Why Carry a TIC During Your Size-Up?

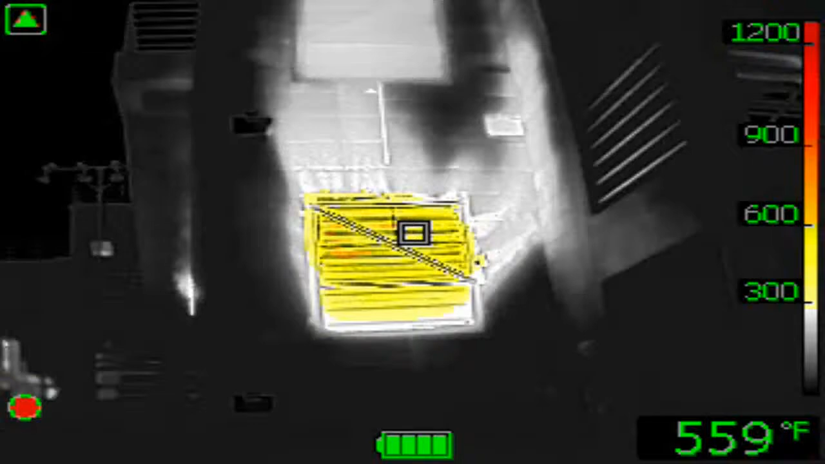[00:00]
On screen: spot 559°F
So what can you diagnose with a tactical 360? Everything I just told you about and more.
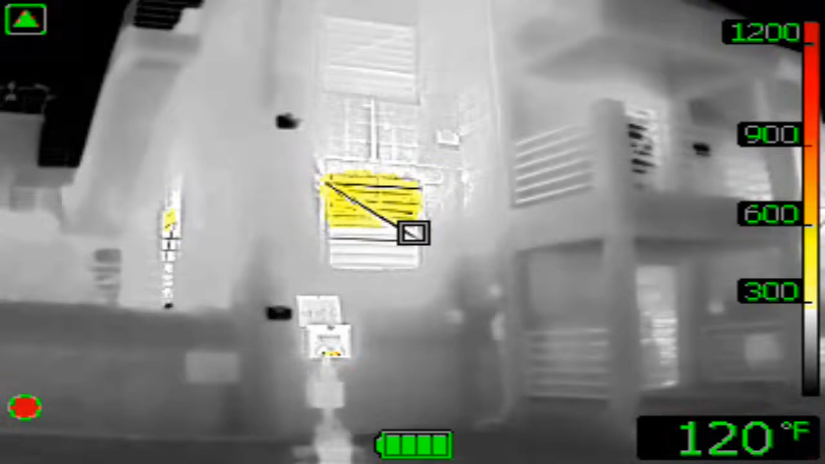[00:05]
On screen: spot 120°F
Where's the fire and how bad is it? Does that matter to you as an incident commander and as a firefighter?
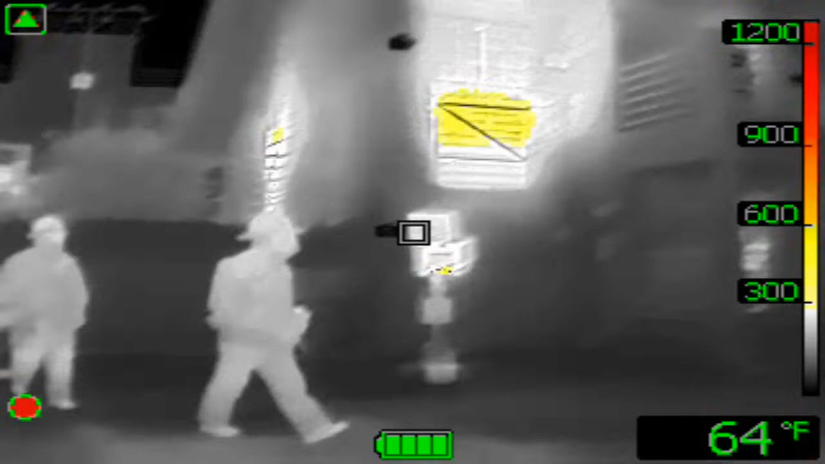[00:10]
On screen: spot 64°F
It should because our job is to save lives and property.
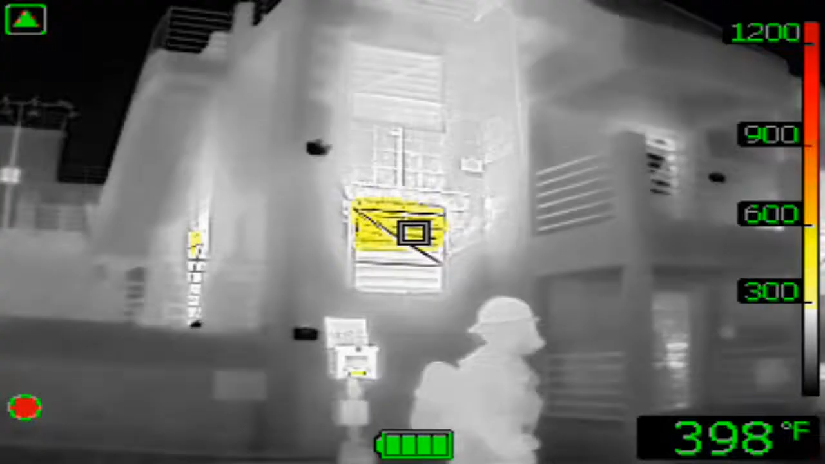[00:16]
On screen: spot 398°F
So the sooner we get to the fire and put it out, the better. Possible victim location. First thing in the acronym LIP is life.
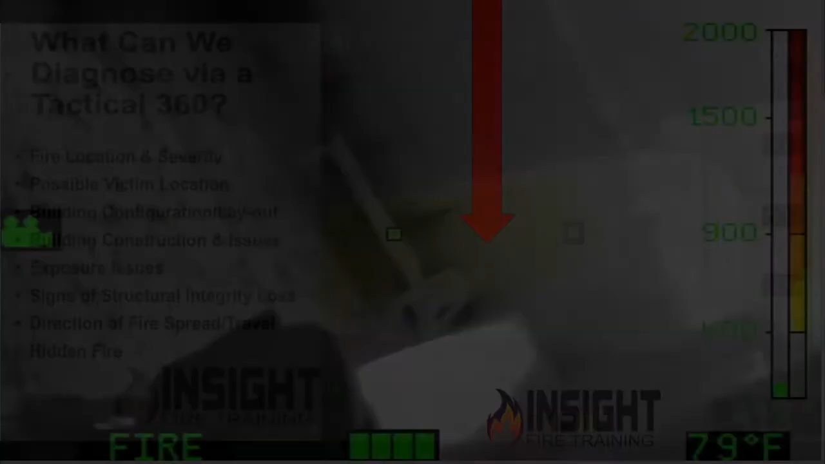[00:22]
On screen: spot 79°F
We are to save lives and property if possible.
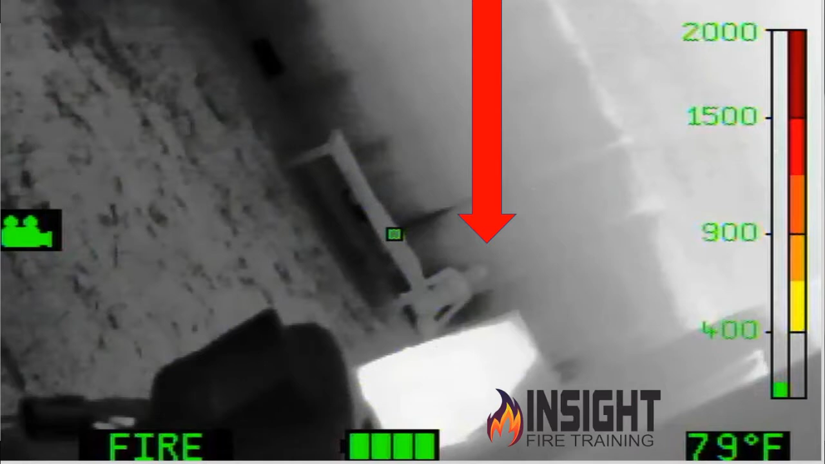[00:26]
On screen: spot 79°F
So if I know where the victim is from the exterior and in the interior, I'm going to get to the victim.
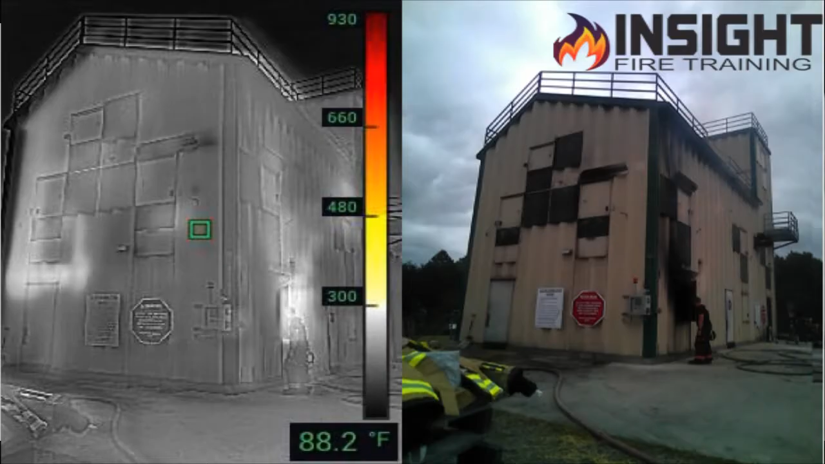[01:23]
On screen: spot 88.2°F
We can learn the building configuration and layout. A, by reading the building, the windows, the doors.
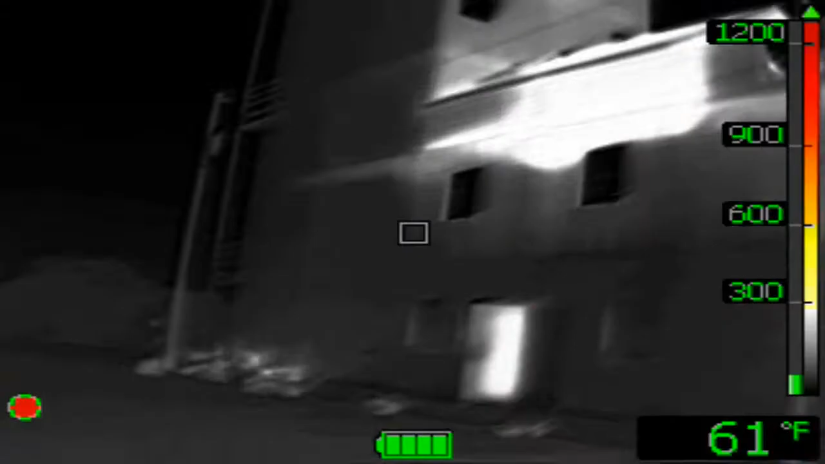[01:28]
On screen: spot 61°F
You should be able to be taught to do that in your basic building construction class.
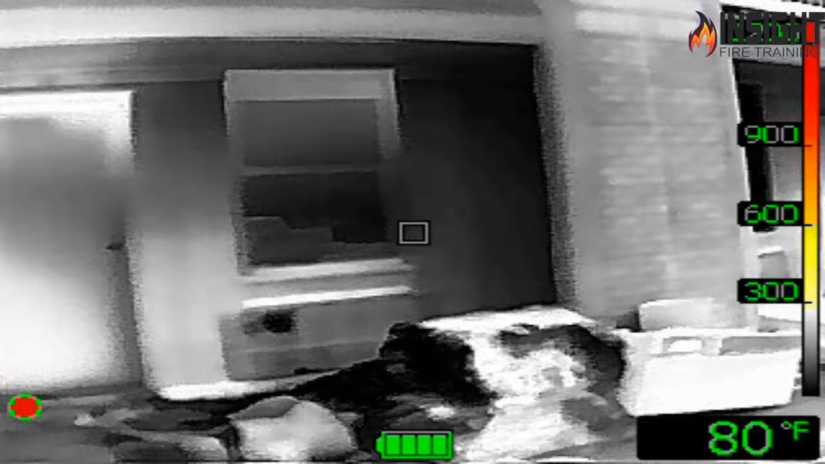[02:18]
On screen: spot 80°F
Well, guess what? Wood starts to break down between 300 and 500 degrees.
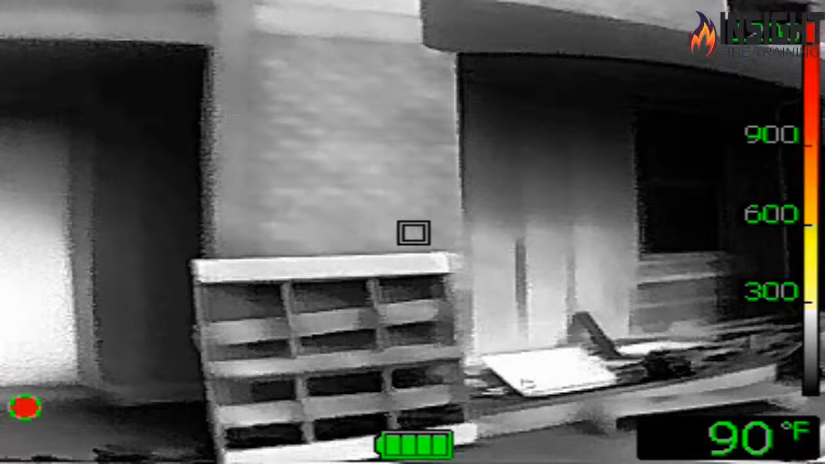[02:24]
On screen: spot 90°F
If you're outside of the house with a thermal imaging camera at a good distance away,
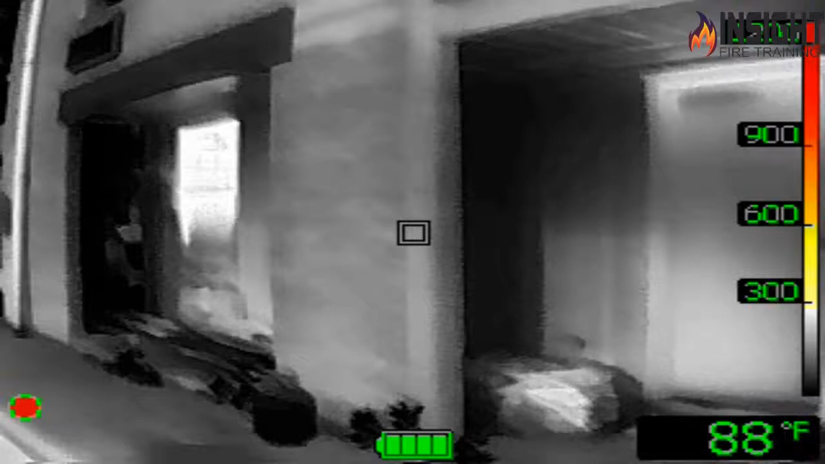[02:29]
On screen: spot 88°F
and you're in a low sensitivity mode,
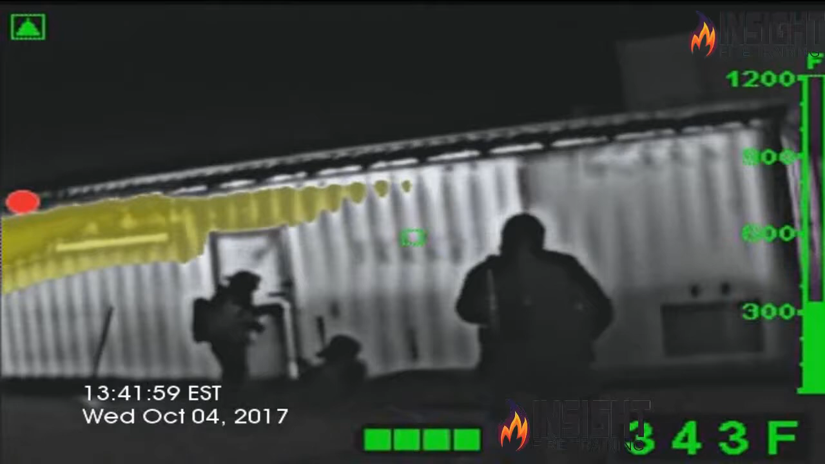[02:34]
On screen: spot 343°F
seeing colorization, seeing temperatures between 300 and 500 degrees outside in a lightweight construction building,
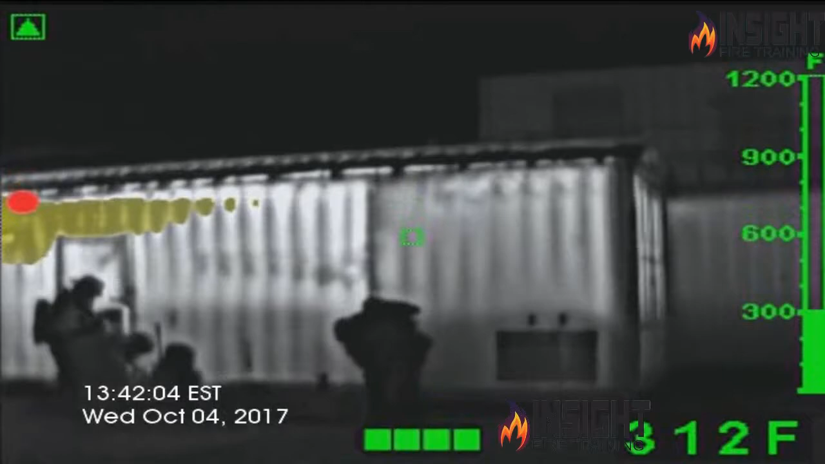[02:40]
On screen: spot 312°F
what do you think is happening to the inside?